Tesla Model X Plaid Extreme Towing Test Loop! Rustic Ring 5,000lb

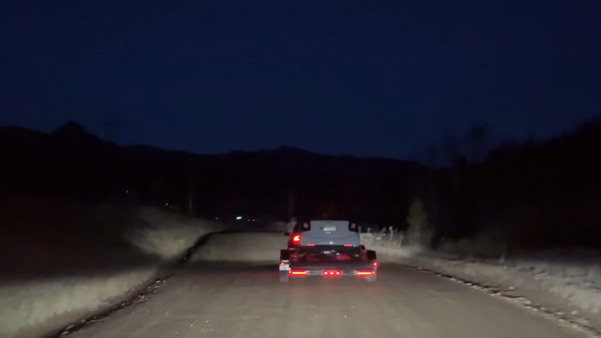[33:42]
We are at 893 watt hour per mile at 56 percent, but of course, that will change as we continue. Well, viewers, we have reached the end of the dirt road, and we are at 54 percent state of charge as we make our way onto 74E.
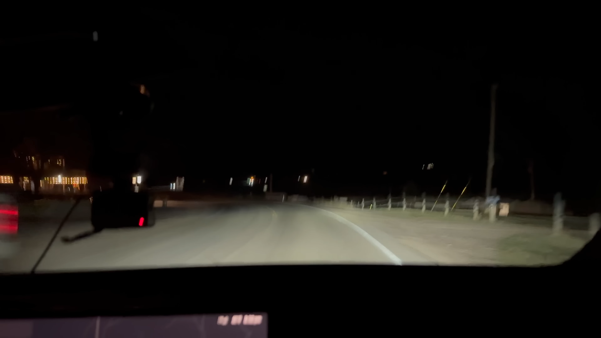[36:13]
Well guys, we have reached the bottom of the descent and we are at 52% state of charge.
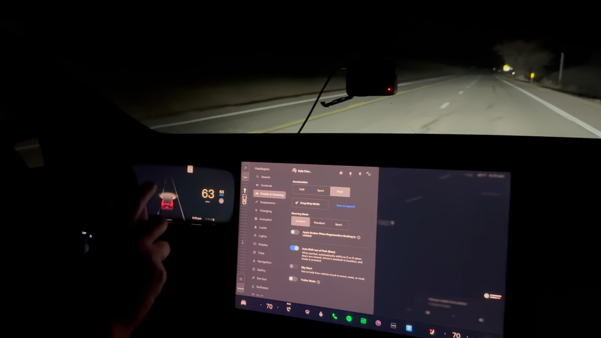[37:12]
And here I am cruising on autopilot with a trailer. Now, I'm not sure if this is a bug or if it's an issue. I wonder what happens when I turn trailer mode on while autopiloting. It says take over immediately. And there we go. I've taken over immediately. Auto steer aborted for system error. So it's got a little bug in there. That's pretty funny, but I wonder if that's intentional.
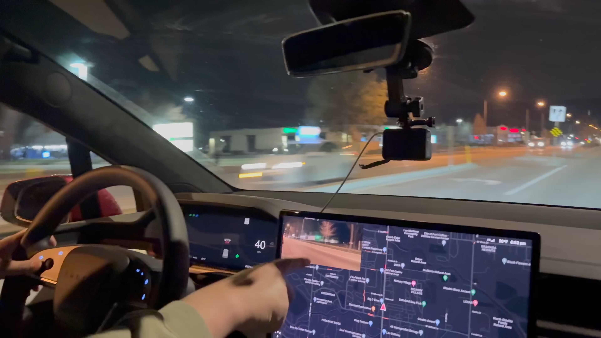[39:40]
But when I put the signal on, you can see I get a camera view both right and left side of